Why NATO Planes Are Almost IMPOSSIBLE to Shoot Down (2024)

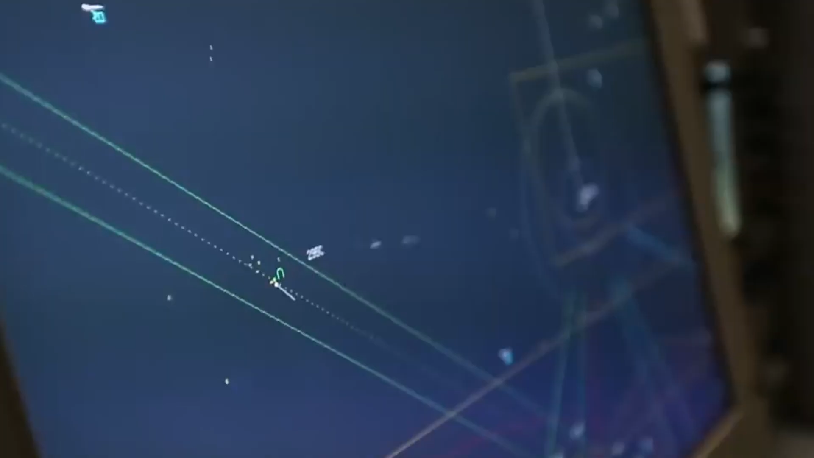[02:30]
These airborne radar platforms offer mobile and adaptable surveillance, allowing quick deployment to conflict zones or areas needing monitoring.